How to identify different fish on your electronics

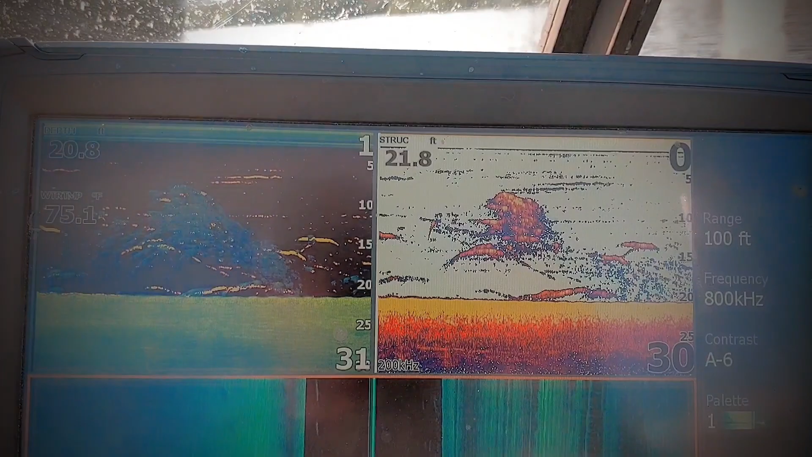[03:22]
You can go right here you can see on our 2d we got a big blob of stuff.
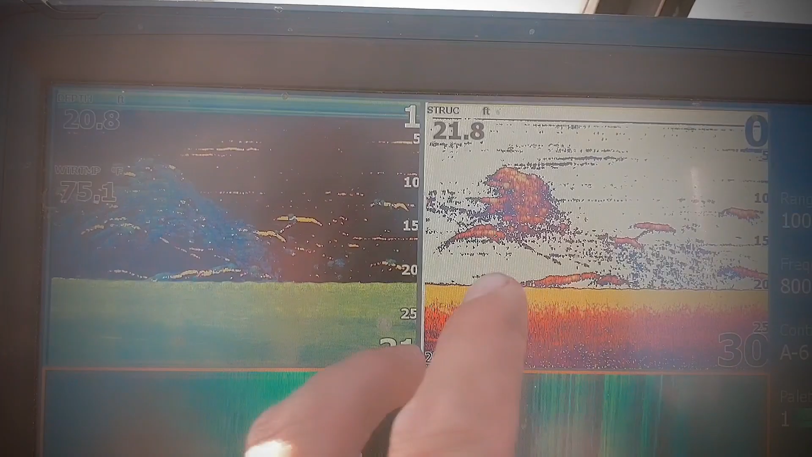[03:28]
Kind of looks like trash can't really tell but if you come over here to our down imaging which is that harder more
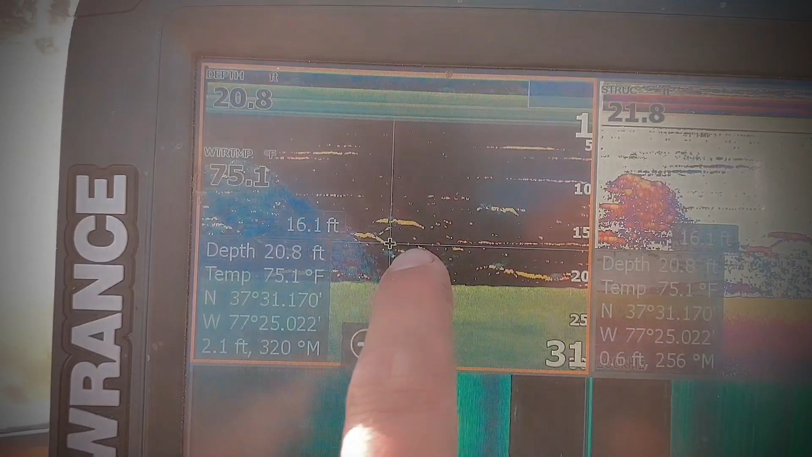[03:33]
On screen: water 75.1°F
refined image with that 800 kilohertz that broadband is so much narrow you can actually count how many fish are in this school if you go through there.
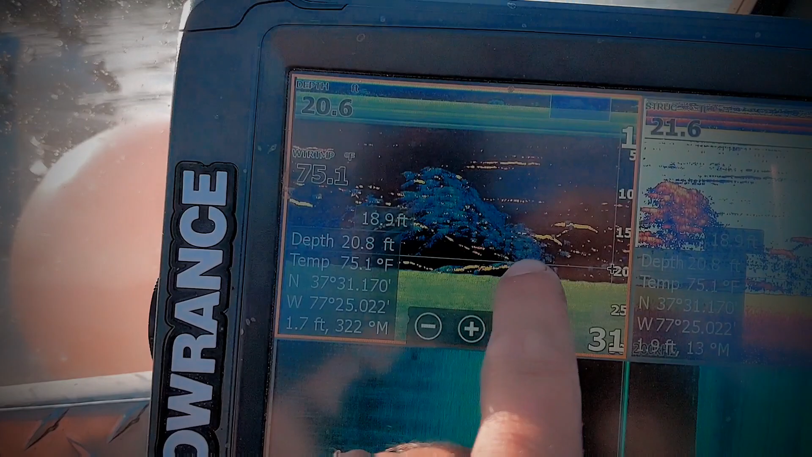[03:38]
On screen: water 75.1°F
So in this case what I'm gonna do is I'm gonna turn around with the trolling motor.